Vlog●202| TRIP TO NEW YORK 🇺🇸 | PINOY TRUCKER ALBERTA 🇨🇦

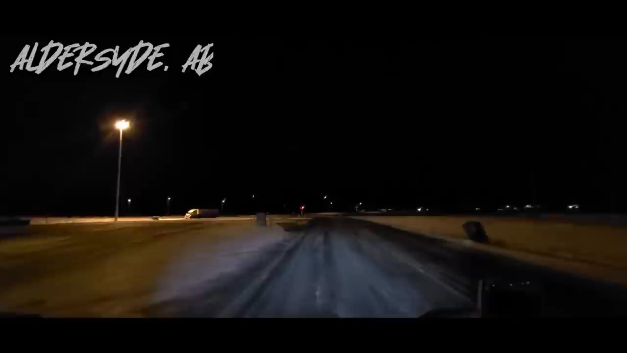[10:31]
ayan approaching na tayo sa timbangan hindi po catskill to ha ganito ito lang dog scale so perfect ang timbang yes so dahil okay yung timbang natin
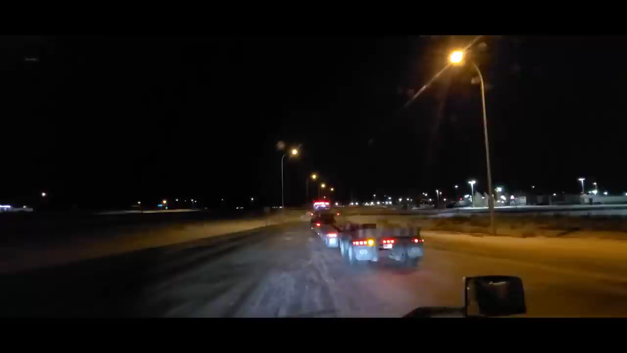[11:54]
Sorry, ay sa ilag yan. Anak na, dipakulong talaga talaga. So, ito, nandito na tayo sa Petro Pass.
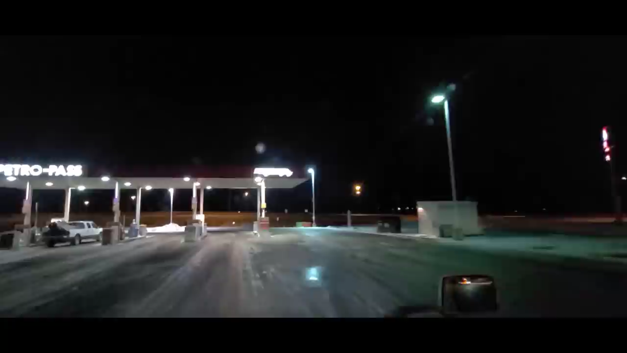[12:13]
Pagkas muna, and then diretso na biyahe hanggang sa border.